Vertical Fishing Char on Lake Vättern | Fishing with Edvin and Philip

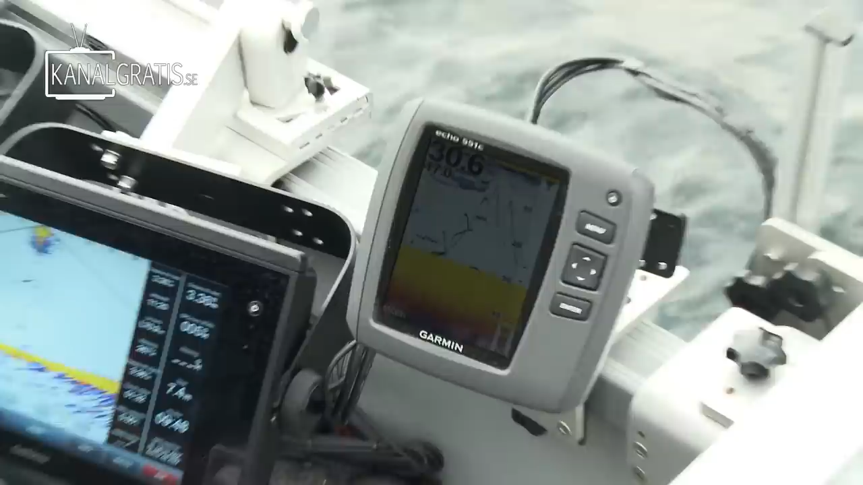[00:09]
Han går ju upp mot din där. Håll i käppen där nu. Din ja. Där. Det är bra, ja. Edvin! Oh.
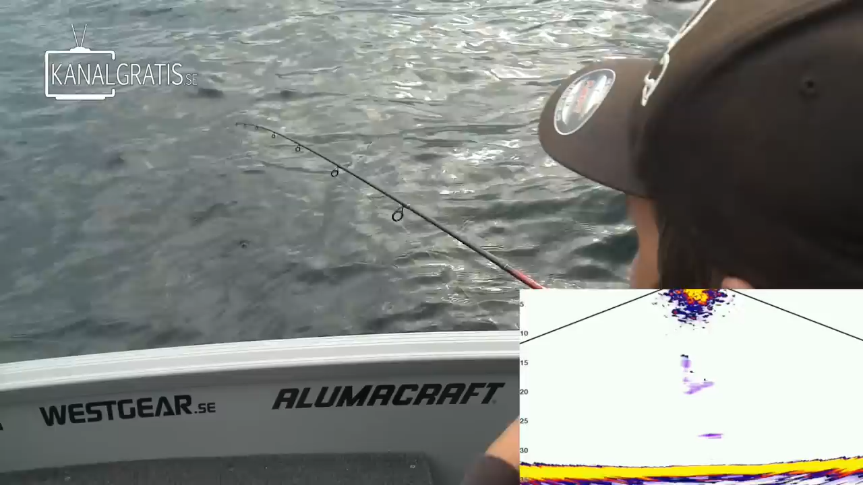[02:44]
Nej. Den var ju efter ja, ja, han fick, hela vägen.
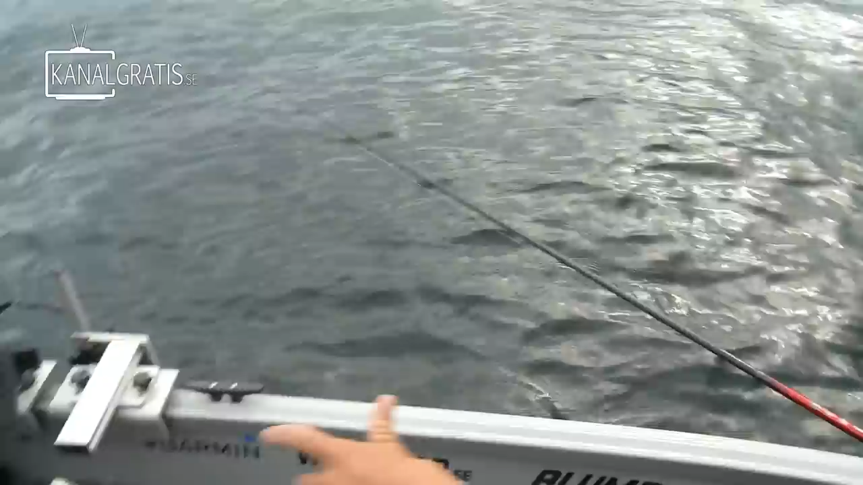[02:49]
Han blir ju... Ja. Den var ju... Nej. Men alltså när det är så här mycket fisk då kan man bara sänka ner till botten. För det är lite svårt att hålla koll på vart man är. Så då kan man sänka ner till botten och bara veva alltså. Det är skitsvårt att se liksom vad som händer.
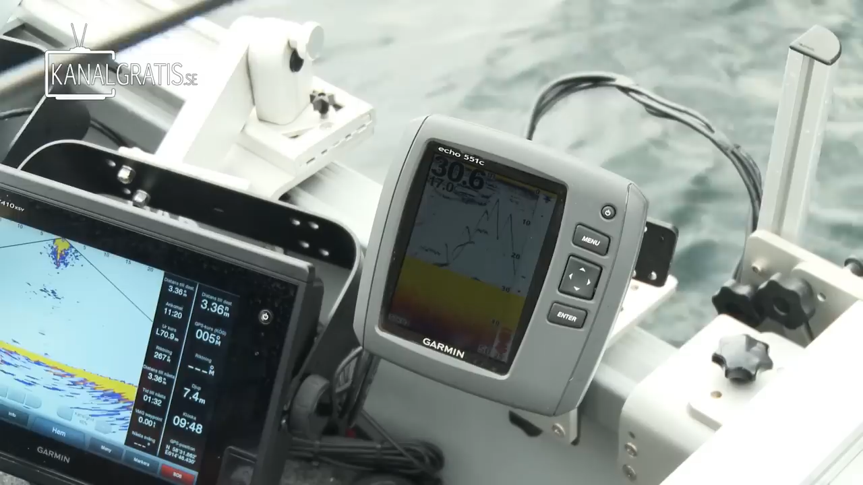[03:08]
Det är ju en gröt här nere med fisk då. Ja, där kommer det ju en fort där va. Han går ju upp mot din där. Ja. Jo då, den är där. Hugg då. Jävlar. Nej.
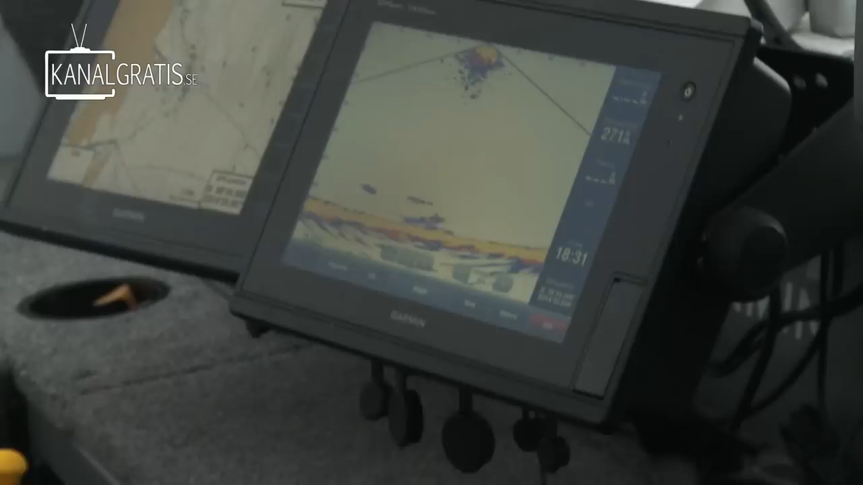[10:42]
Ja! Du kan din sak alltså! Släpper ni ner där kommer det hugga, sa han. Och så högg det.
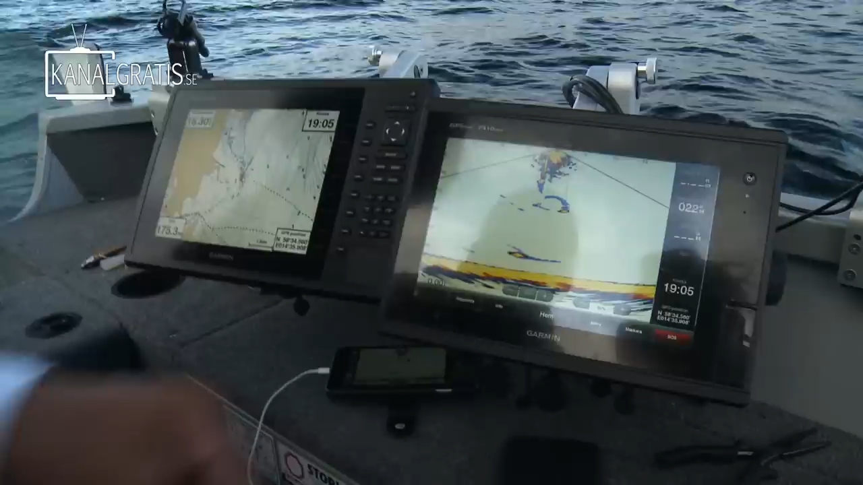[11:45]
Nu är de ute och jagar. Det här är alltså det är fler rödingar som har gått ihop i en enda stor där.
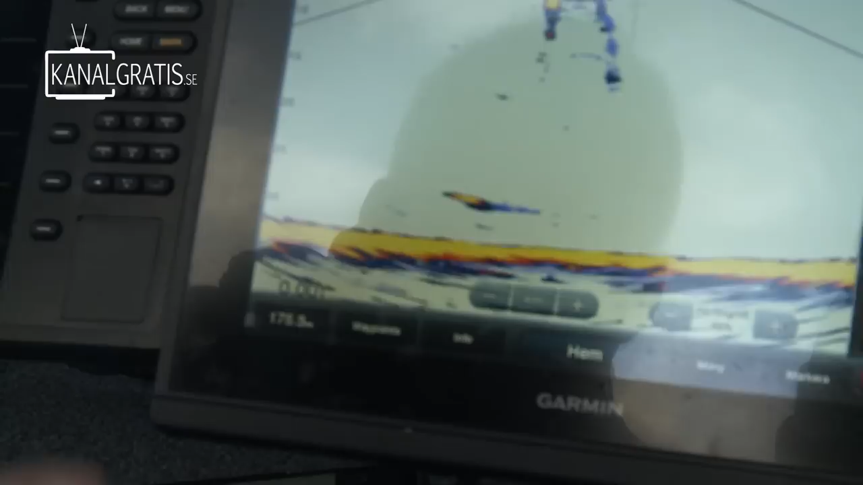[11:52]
Ibland delar de på sig ser man. Kom igen nu. Det här stället har varit. Ja, det är... Eller vi har inte fått mycket fisk, men det har varit mycket fisk inne, men vi har inte fått dem att hugga så.